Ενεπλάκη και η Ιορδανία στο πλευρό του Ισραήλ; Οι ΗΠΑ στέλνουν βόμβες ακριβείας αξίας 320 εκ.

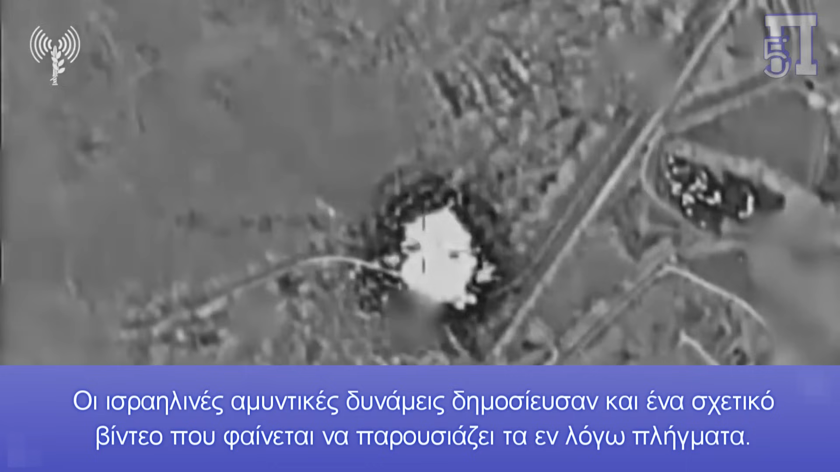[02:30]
Οι Ισραηλινές Αμυντικές Δυνάμεις δημοσίευσαν και ένα σχετικό βίντεο που φαίνεται να παρουσιάζει τα ενηλόγο πληγματά.